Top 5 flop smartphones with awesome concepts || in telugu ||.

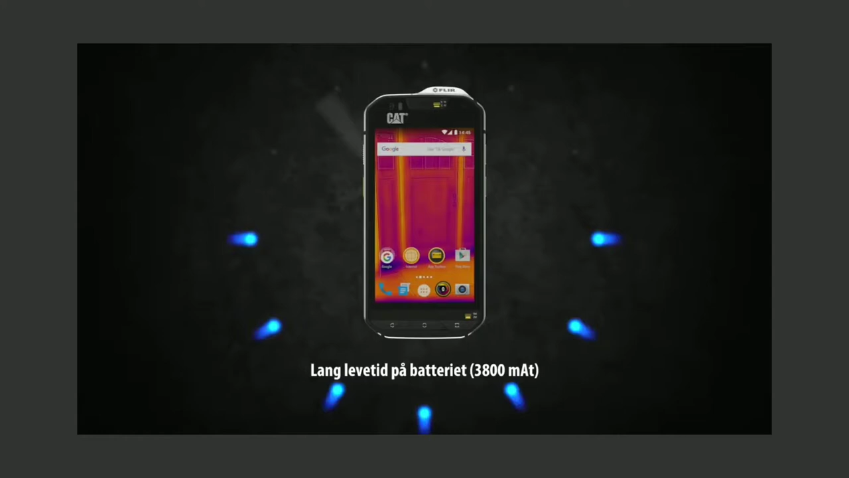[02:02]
it has a speciality of thermal camera So, the thermal camera is used in the heat and darkness So,